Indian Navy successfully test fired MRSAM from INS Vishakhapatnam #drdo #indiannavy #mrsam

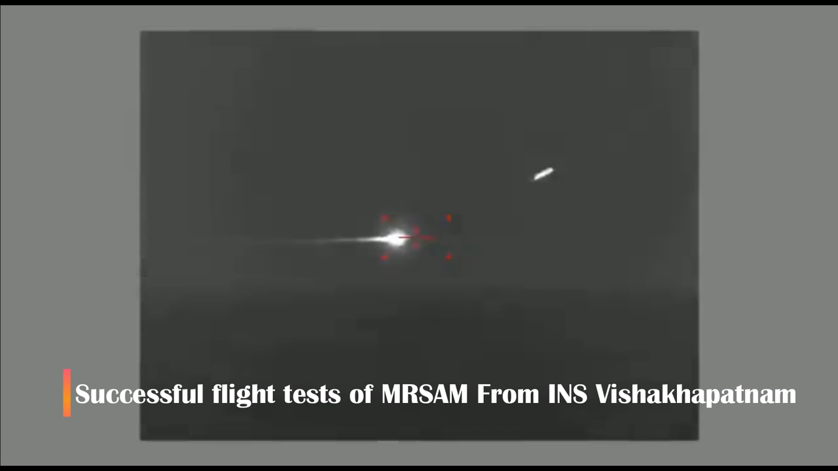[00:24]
Today the Navy has successfully tested the MR-SAM missile from destroy INS Vishakapatnam validating the capability to engage anti-ship missiles.